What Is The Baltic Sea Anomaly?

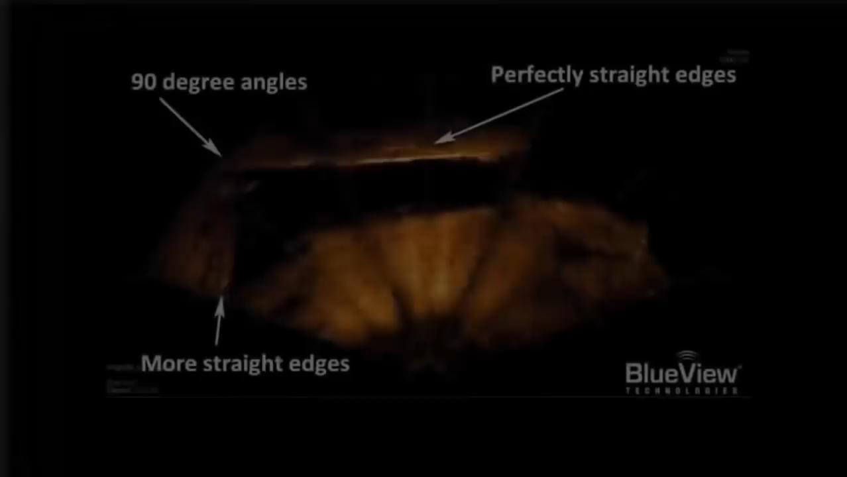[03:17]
The Baltic Sea Anomaly is an anomaly in the best sense of the term. It is a 70-meter-long object,
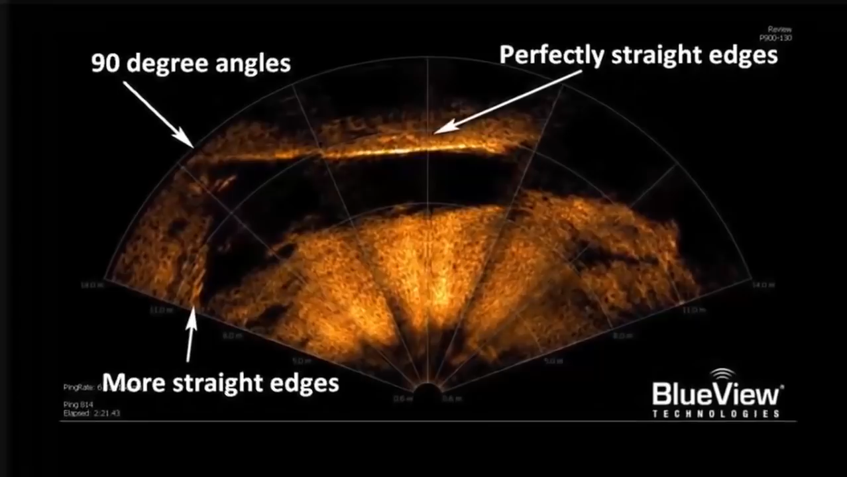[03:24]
with numerous sharp edges and right angles prevalent throughout its structure,